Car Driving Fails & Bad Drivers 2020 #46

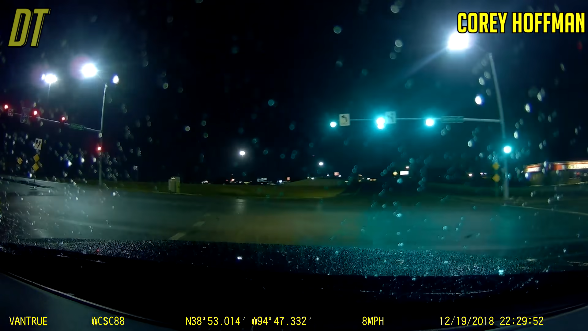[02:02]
Like, she would never mouth off to me like that. And it's not like, whoa. Jesus Christ. Corey, you were awesome. That was almost an accident. And there's a cop right behind me. Hope you saw that. I see him with the lights. Yeah. Yeah, that was busted. Karma.
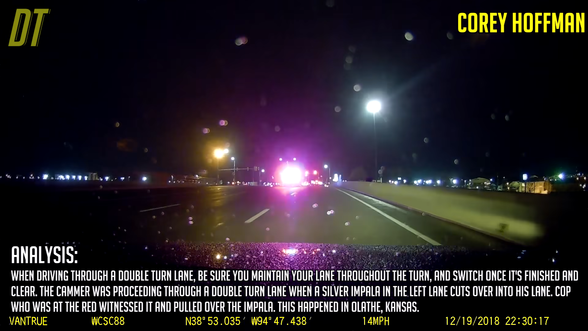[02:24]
Oh, yeah, that's the guy that cut me off. Love it.